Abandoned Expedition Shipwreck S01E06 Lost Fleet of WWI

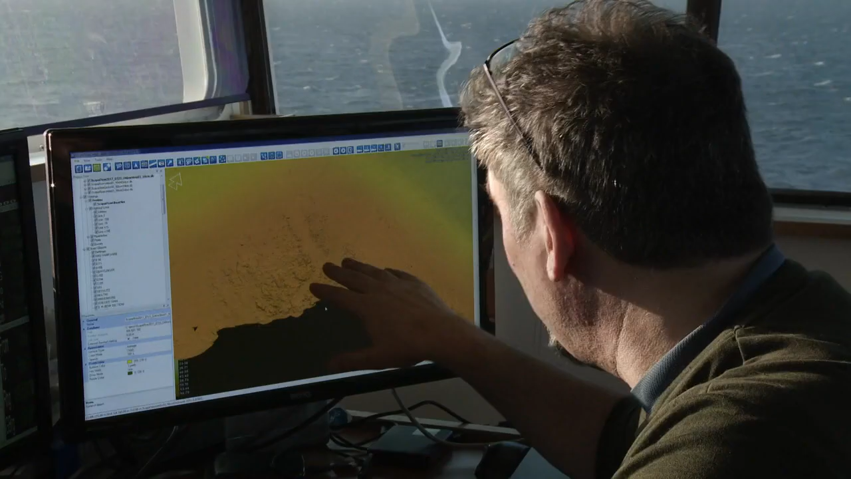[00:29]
A hundred years later, unseen before,
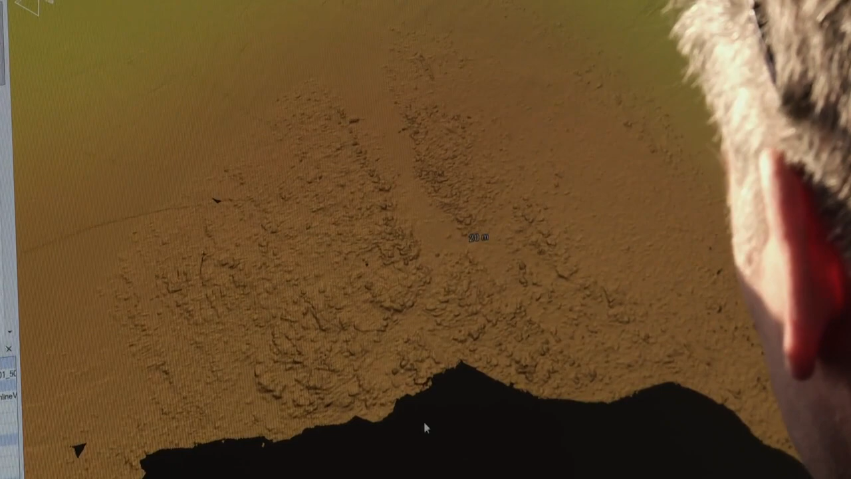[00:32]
we're actually seeing the marks of that still in the seabed today.
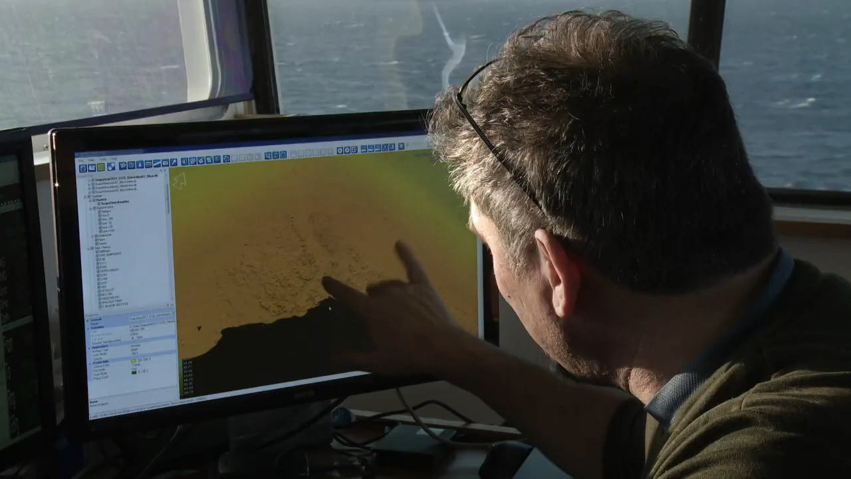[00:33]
It's just big engineering. It's huge. It's crazy to see these things just sitting there on the seabed.
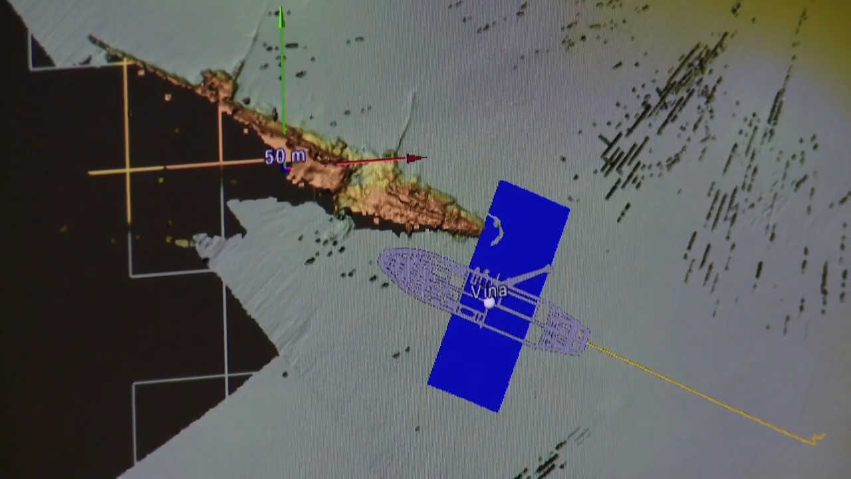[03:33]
So the way Vena works with the survey is to put in run lines,
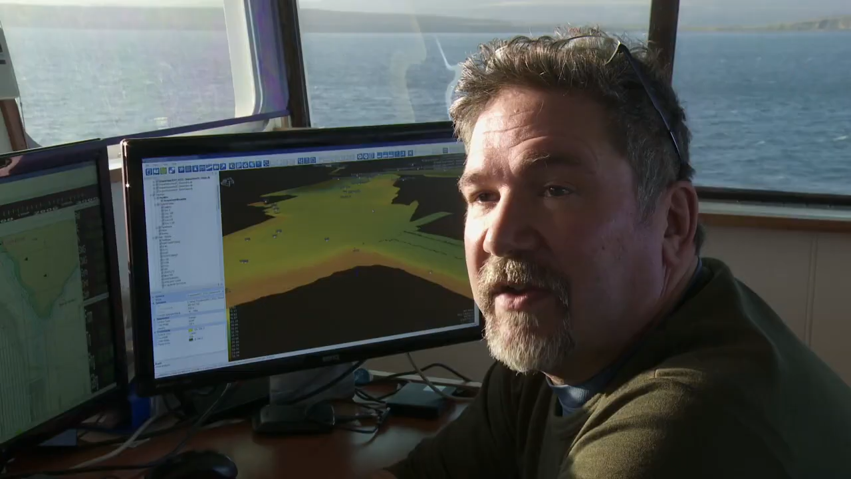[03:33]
which is like mowing the lawn. The ship just goes up and down on a set of predetermined lines, effectively using the beams from the multi-beam just to paint in the seabed.
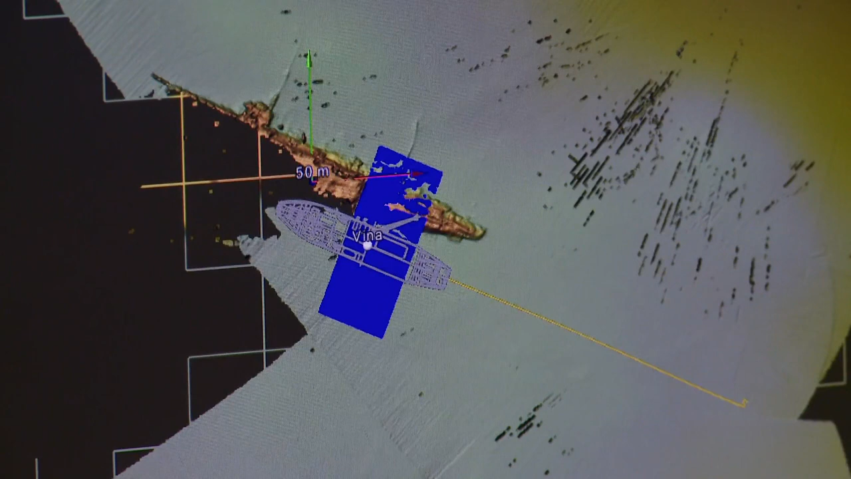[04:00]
Underwater, wrecks will always deteriorate, so it is important for Ennis to record what still survives.
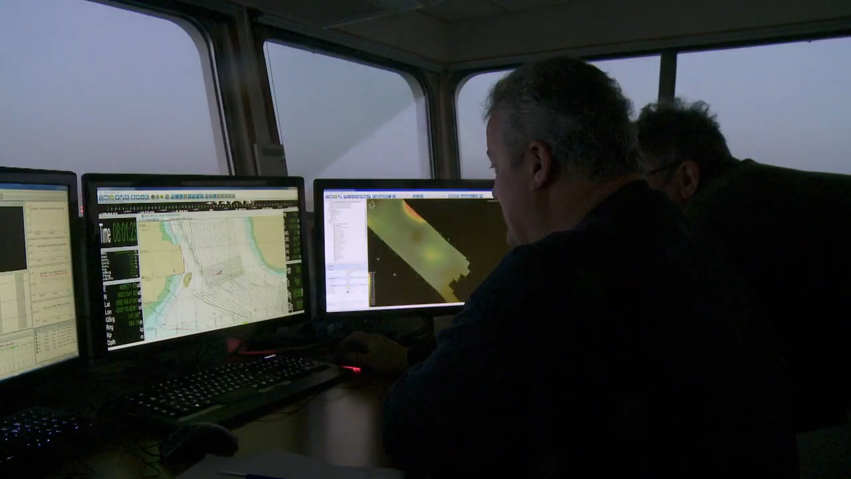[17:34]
The survey team records another wreck,
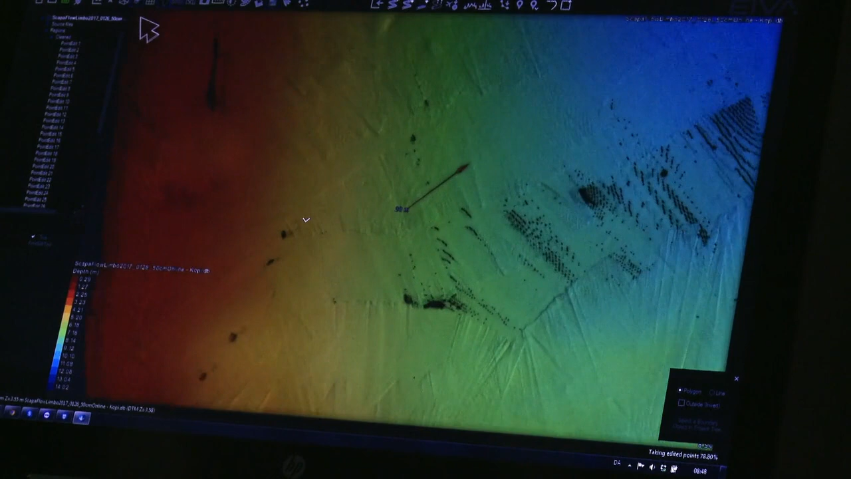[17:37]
SMS, Kwan Prince Wilhelm,
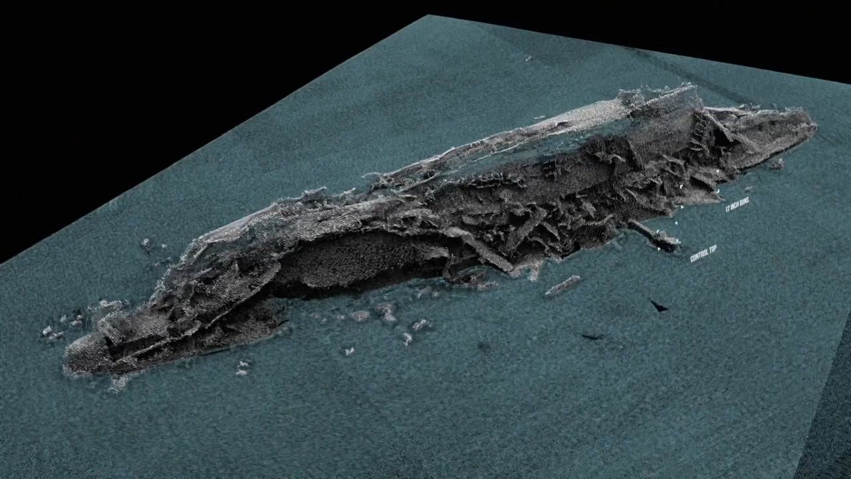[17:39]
with her control top and 12-inch guns clearly visible on the scans.
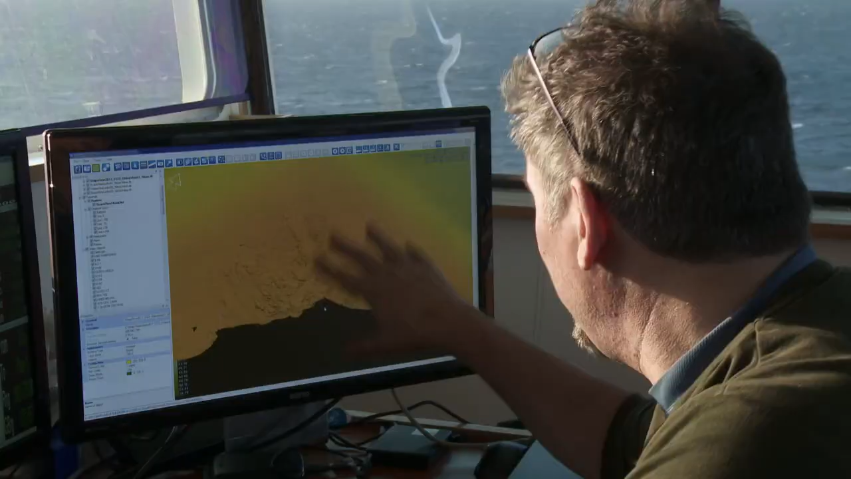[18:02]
This is a scan that Limbo took yesterday right on the top of the island of Pharah. And what we're seeing here is a very clear groove in the stones of the seabed in this area. And we know from archival research that during the Scala, one of the German torpedo boats was saved by the Royal Navy from sinking by being hauled up right at this location.
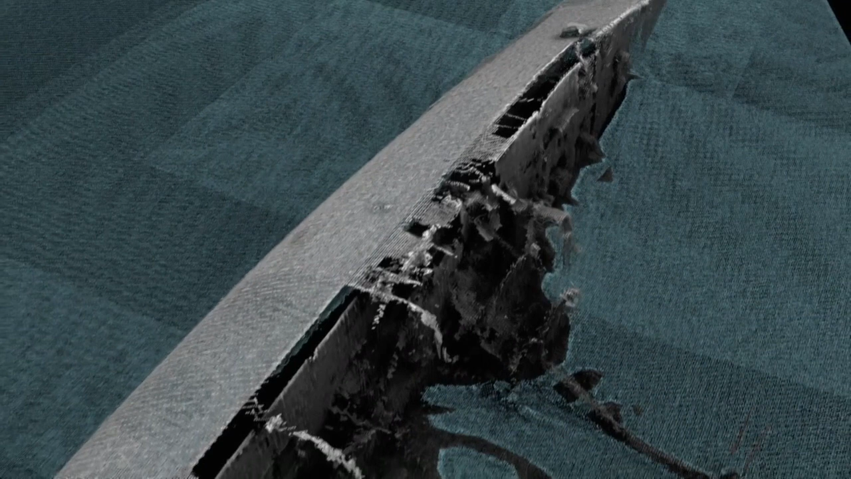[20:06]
After surveying more of the seafloor, they scan another large wreck.
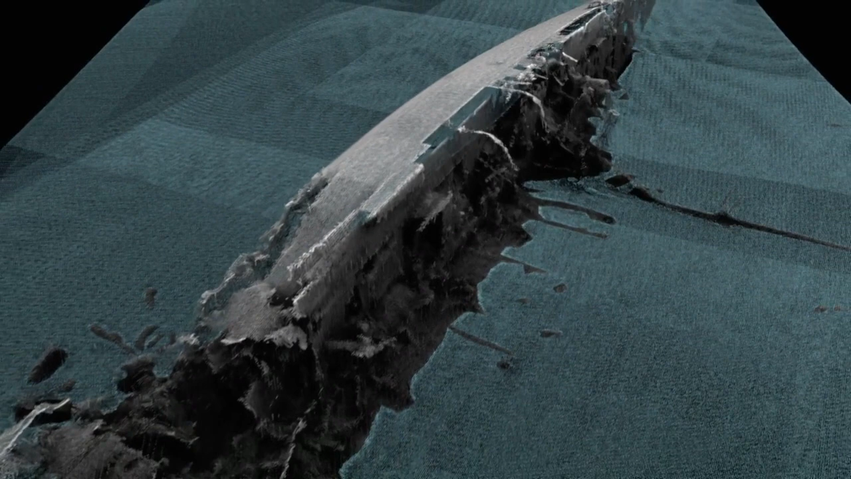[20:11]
It's the light cruiser SMS Kuhn.
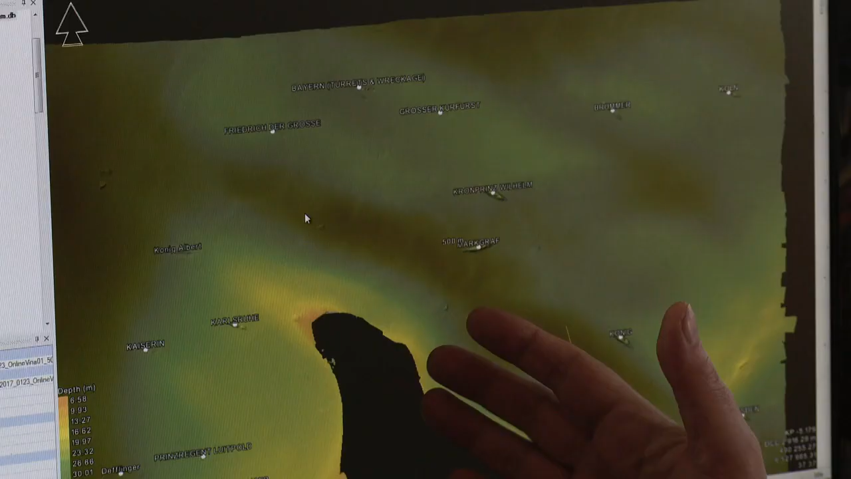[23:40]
The scan that we're seeing here is the top end of the German fleet anchorage.
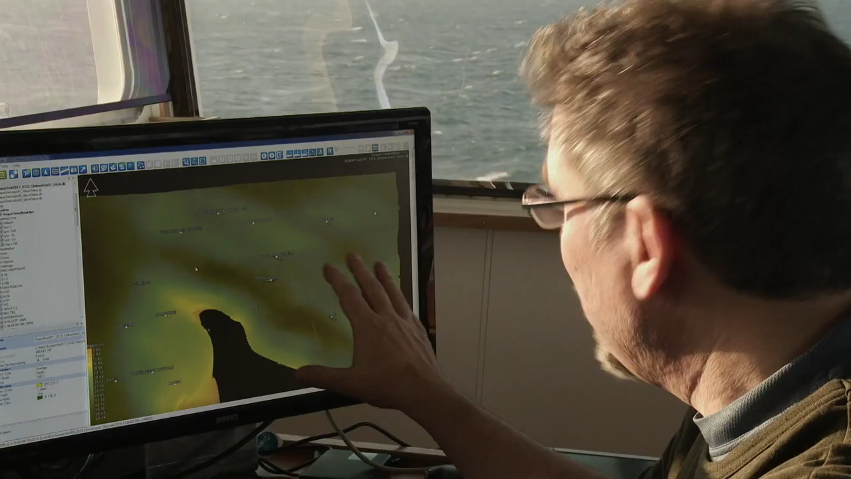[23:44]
And in every case, it's clear you have the imprint of the ship now embedded forever in the seabed of the flow.
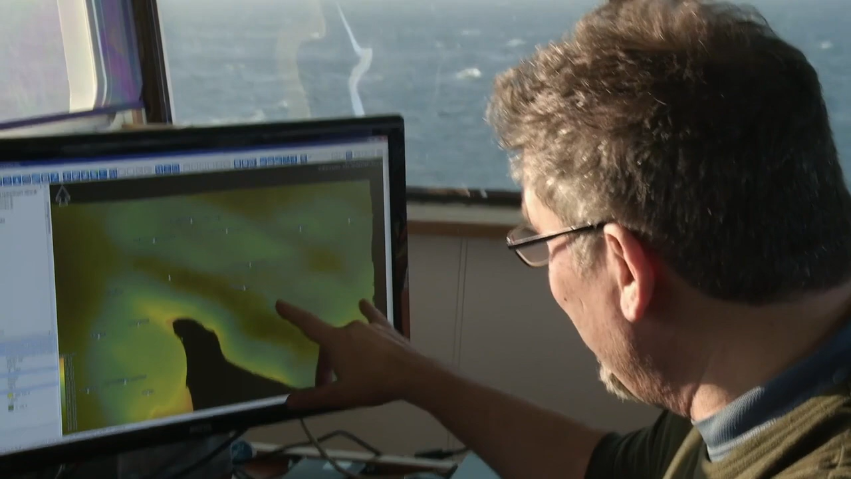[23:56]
Now, seven of these wrecks are still here, but all the others are just the shadows of those former events.
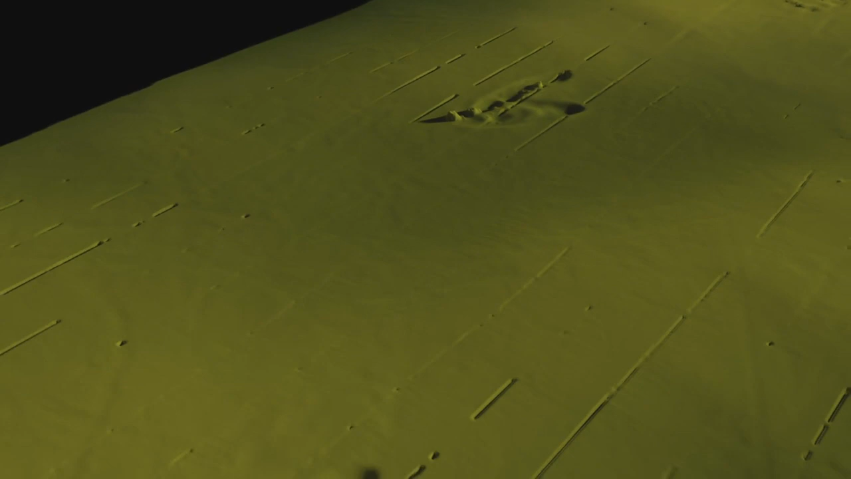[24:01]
These shadows are imprints of the rest of the scuttled fleet.
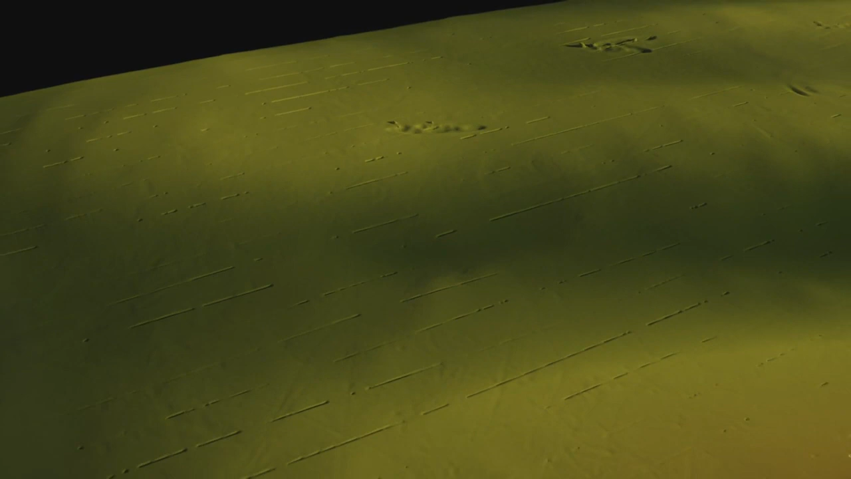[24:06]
They were some of the largest warships in the world, and now they've all but disappeared in the wake of a Herculean salvage effort.